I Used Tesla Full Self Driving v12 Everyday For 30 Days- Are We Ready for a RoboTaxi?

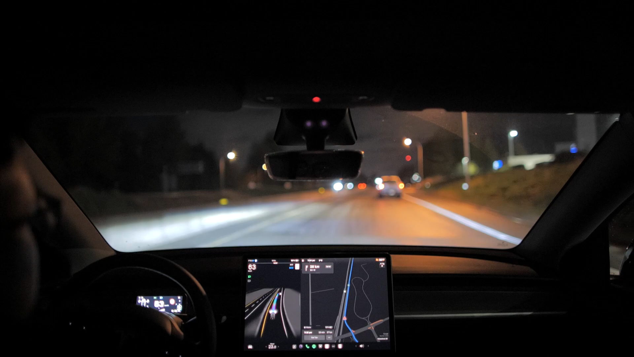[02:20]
the cameras definitely could be obstructed and there's no self-cleaning system besides the front-facing cameras that use the windshield wipers to clean them off. Now, those are definitely some valid concerns for a vision-based system only, but based on my experience,